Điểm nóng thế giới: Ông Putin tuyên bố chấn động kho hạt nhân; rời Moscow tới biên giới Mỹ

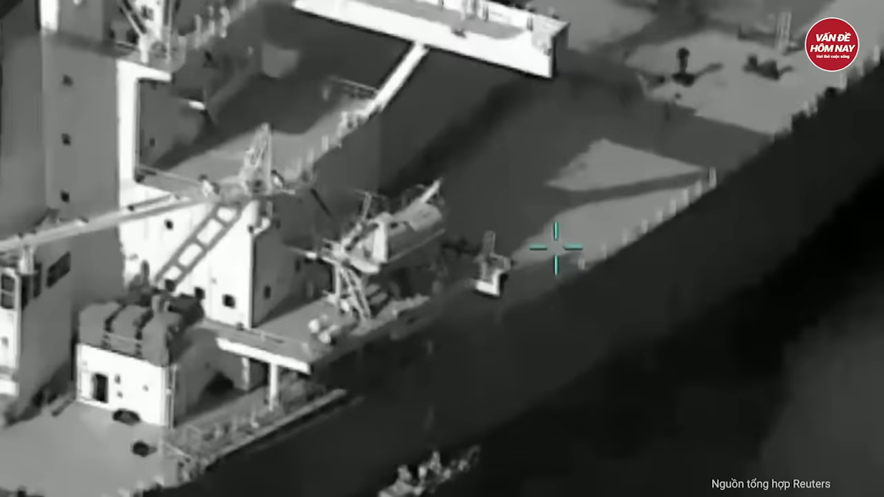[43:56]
đồng thời một máy bay hải quân đã bay qua con tàu bị cướp và đã thiết lập được liên lạc.